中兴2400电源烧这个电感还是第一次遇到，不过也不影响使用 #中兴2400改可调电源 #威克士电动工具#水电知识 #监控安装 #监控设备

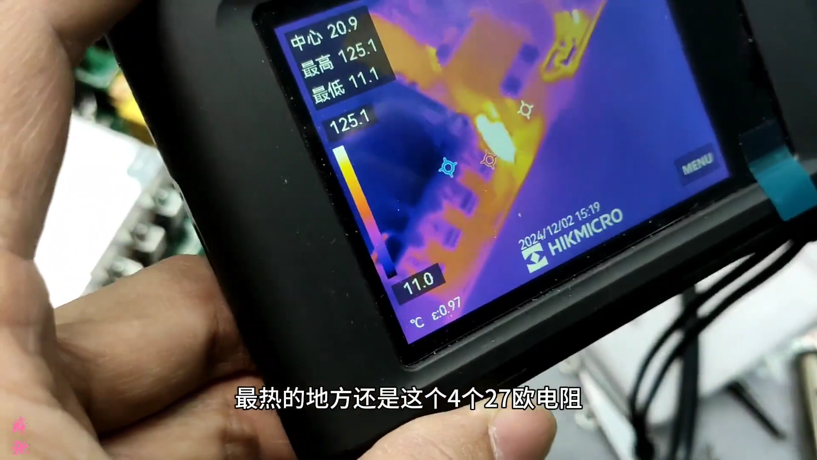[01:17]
On screen: spot 20.9°C, max 125.1°C, min 11.1°C, scale top 125.1°C, scale bottom 11.0°C
还是这个四个27欧电阻这个温度是正常的
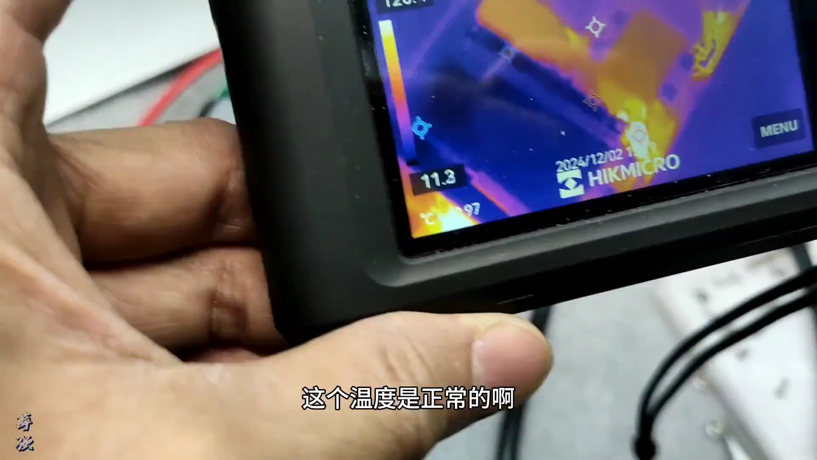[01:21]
烧坏的电感是这个L2